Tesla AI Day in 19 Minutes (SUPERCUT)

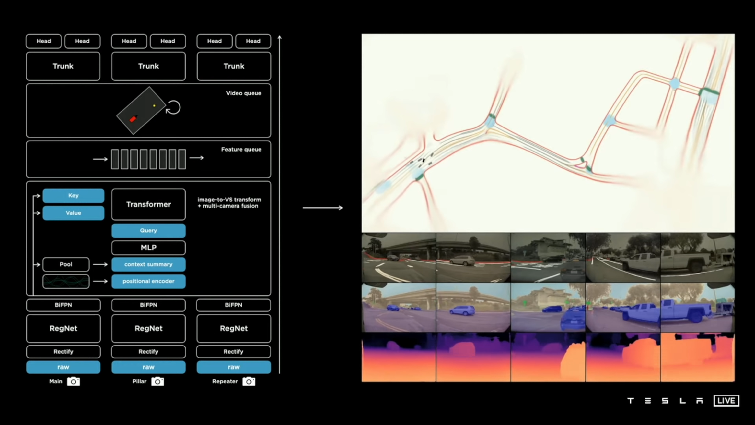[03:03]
And so, that is the architecture roughly what it looks like today. And on the right, you are seeing some of its predictions, sort of visualized both in a top-down vector space and also in images.
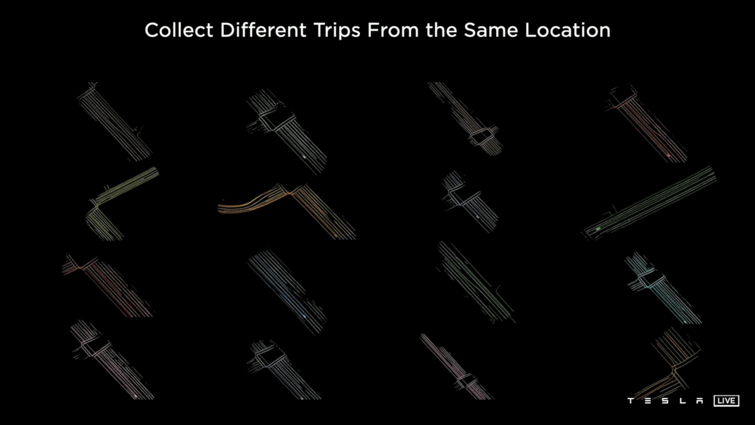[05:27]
maybe, and each of them sweeps out some part of their road. The cool thing is we can bring them all together into a single giant optimization.
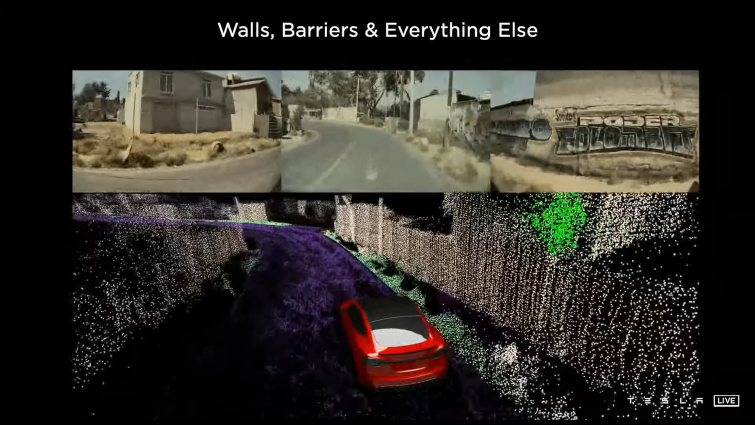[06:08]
The main innovation here is the density of the point cloud. Typically, these points require texture to form associations from one frame to the next frame.
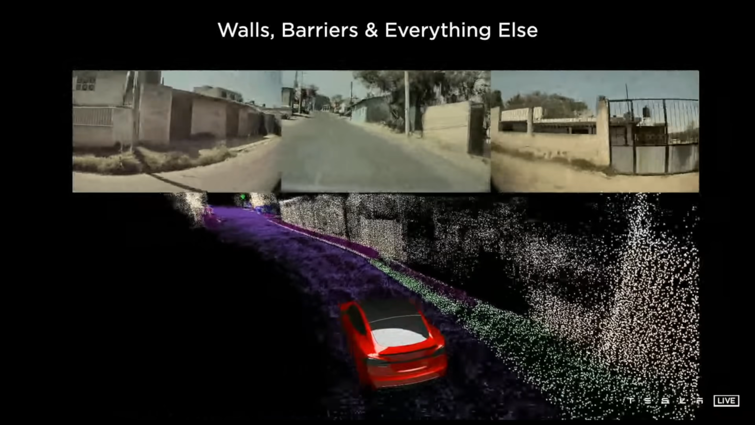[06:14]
But here, we are able to produce these points even on textureless surfaces like the road surface or walls.
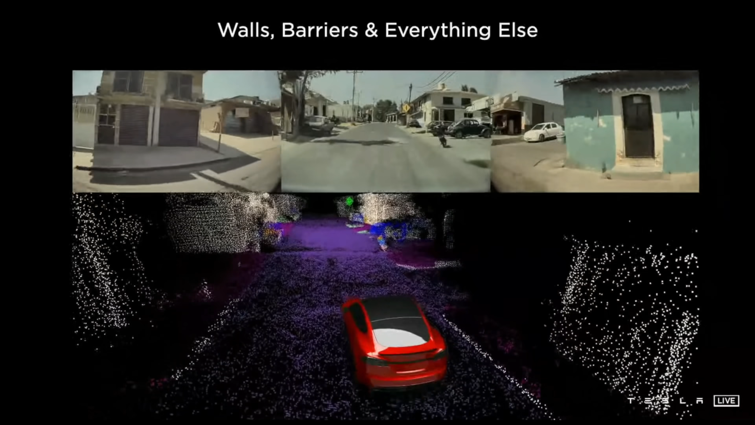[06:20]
And this is really useful to annotate arbitrary obstacles that we can see in the world.
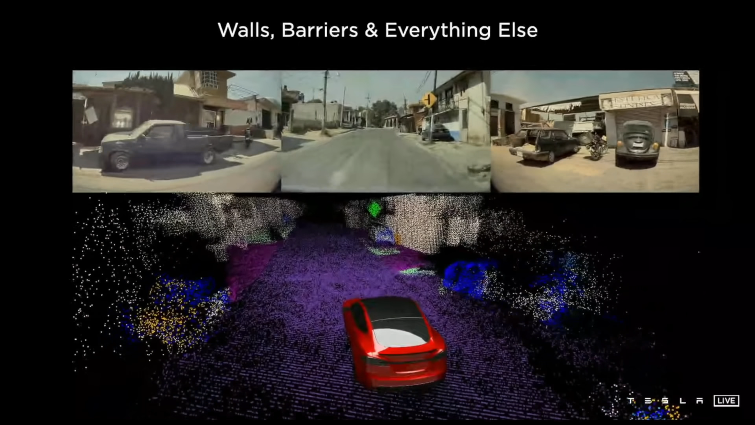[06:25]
One more cool advantage of doing all of this on the servers offline is that we have the benefit of hindsight.
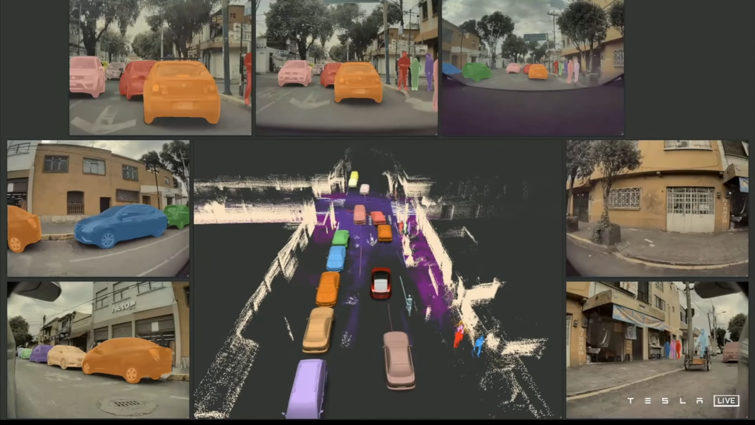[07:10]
Combining everything together, we can produce these amazing data sets that annotate all of the road texture, all of the static objects,
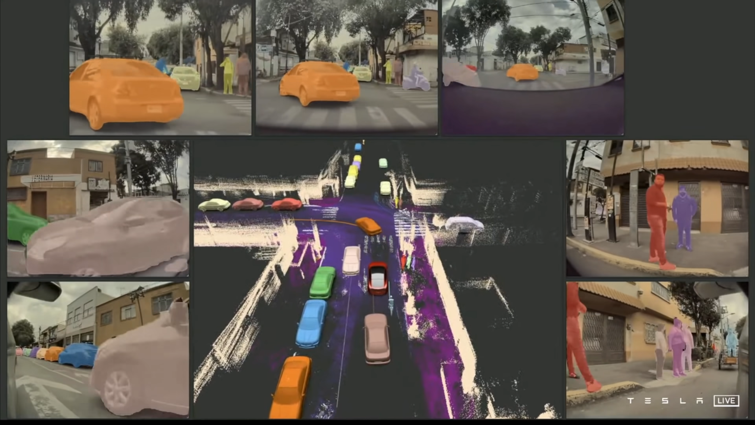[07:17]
and all of the moving objects even through occlusions, producing excellent kinematic labels.
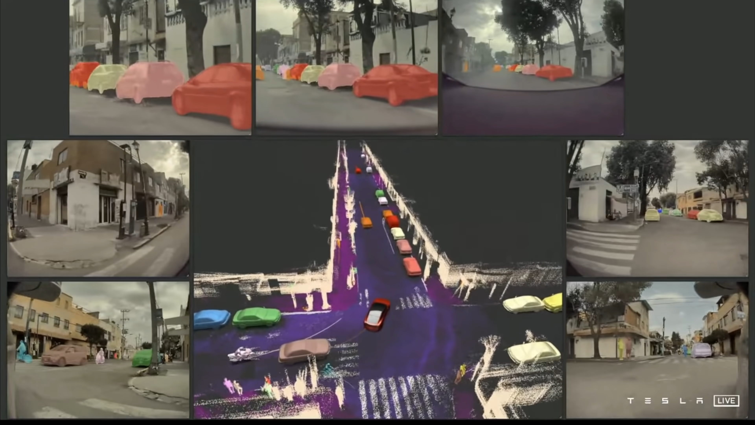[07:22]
You can see how the cars turn smoothly, produce really smooth labels. All the pedestrians are consistently tracked. The parked cars have zero velocity, so we can also know that they are parked.
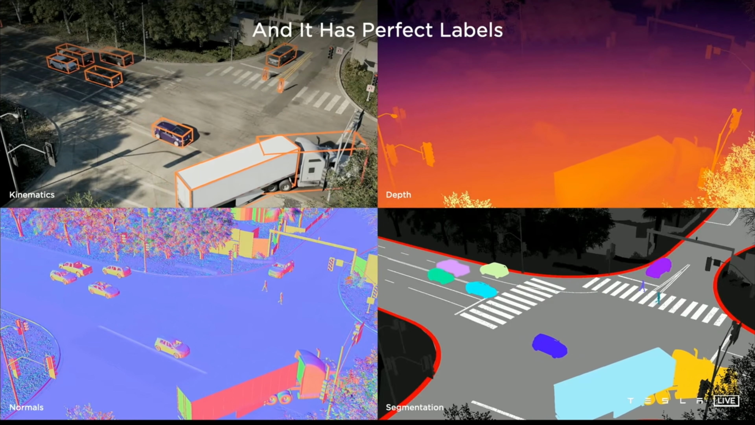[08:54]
But Andre can name a new task that he wants next week, and we can very quickly produce this because we already have the vector space, and we can write the code to produce these labels very, very quickly. We don't want to stop there. So actually, we want to recreate any failures that happens to the autopilot in simulation so that we can hold autopilot to the same bar from then on. So here, on the left side, you are seeing a real clip that was collected from a car. It then goes through our auto-labeling pipeline to produce a 3D reconstruction of the scene along with all the moving objects.
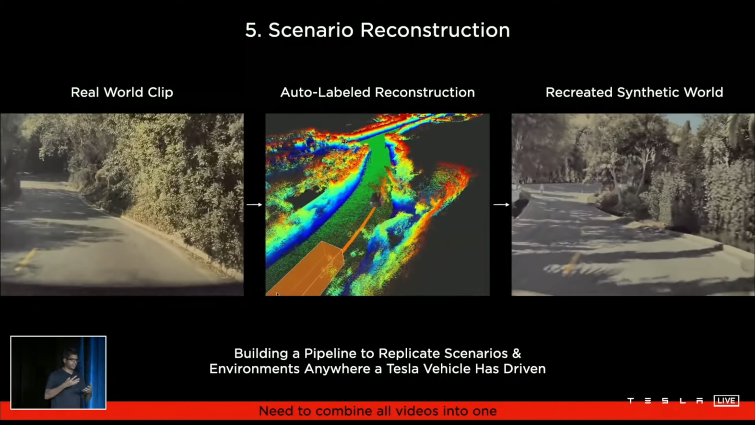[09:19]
With this combined with the original visual information, we recreate the same scene synthetically and create a simulation scenario entirely out of it.
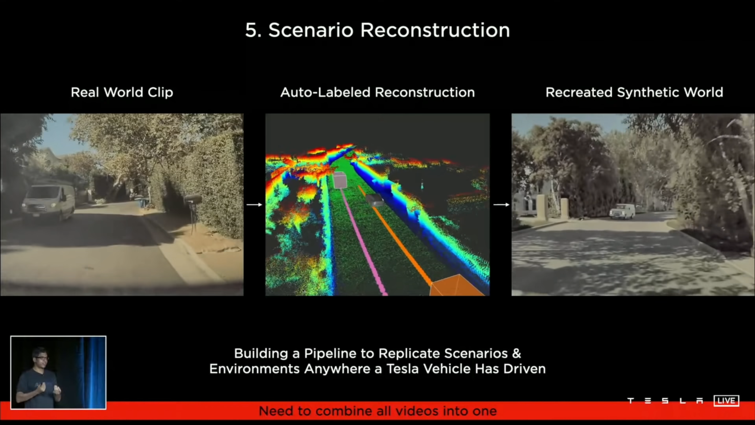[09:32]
And then when we replay autopilot on it, autopilot can do entirely new things, and we can form new worlds, new outcomes from the original failure. This is amazing because we really don't want autopilot to fail, and when it fails, we want to capture it and keep it to that bar.